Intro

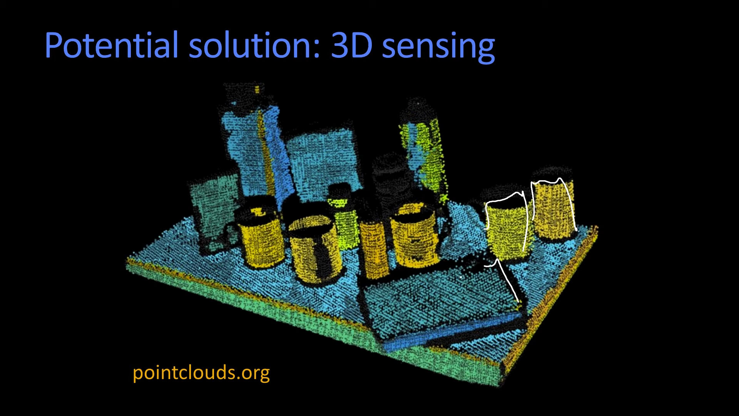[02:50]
and, you know, it'd be nice if the system could just know that this was one surface, and that this was another surface, and these were the objects. And what we're going to do is we're going to talk about 3D sensing. So we're going to talk about 3D sensing. .